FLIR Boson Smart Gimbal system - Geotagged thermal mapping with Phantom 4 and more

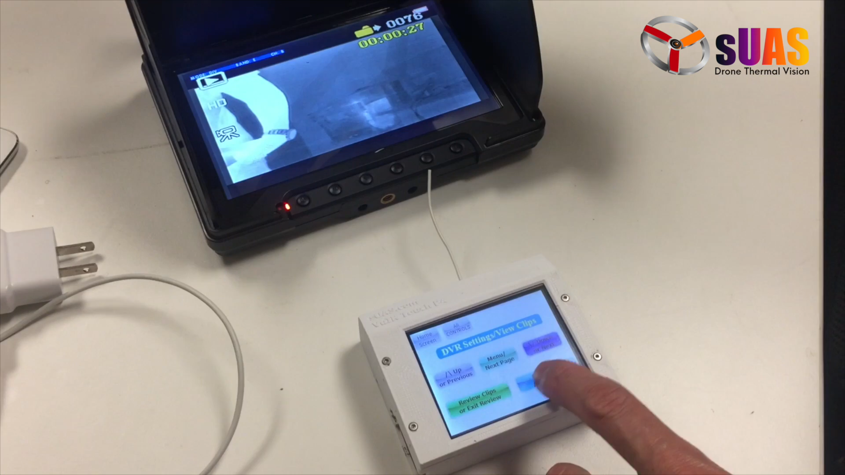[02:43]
And then you can also access the DVR or review the clips that you've recorded.